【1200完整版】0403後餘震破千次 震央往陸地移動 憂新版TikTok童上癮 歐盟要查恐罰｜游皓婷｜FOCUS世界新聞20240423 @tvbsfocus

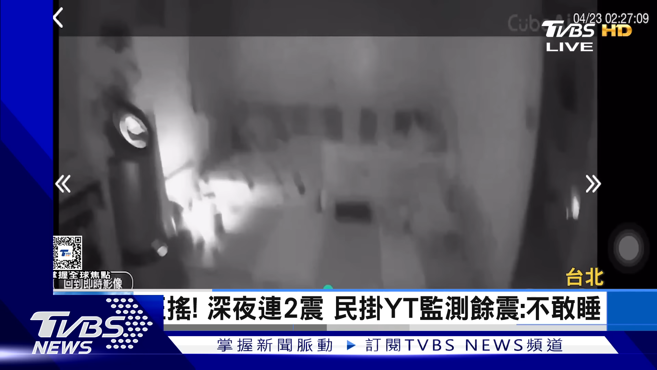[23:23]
深夜睡到一半突然剧烈摇晃越晃越大力台北女子赶紧起身护着孩子生怕一个不小心会有东西砸下来连家中的爱猫也仓皇逃命